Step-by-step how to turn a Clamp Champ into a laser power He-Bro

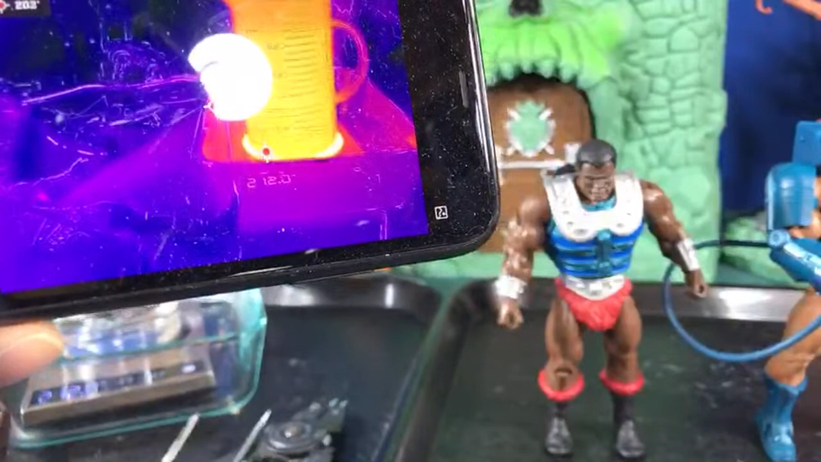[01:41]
So right now we're ranging at about
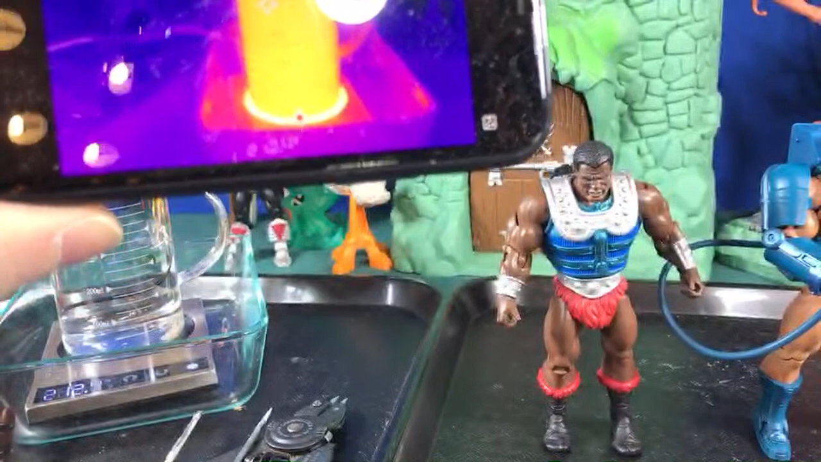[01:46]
the bottom of it's 200 degrees and the top of it is a lot lower at 140, but we'll see how this works out.
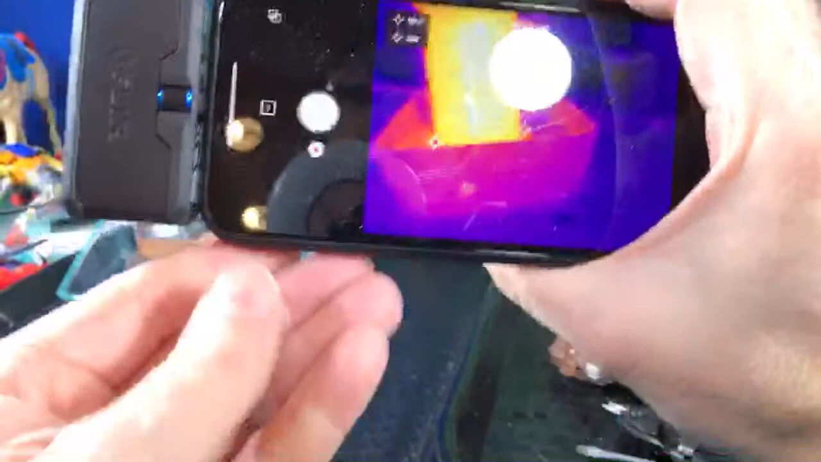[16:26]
There we go. And it's still pretty hot, so that's cool.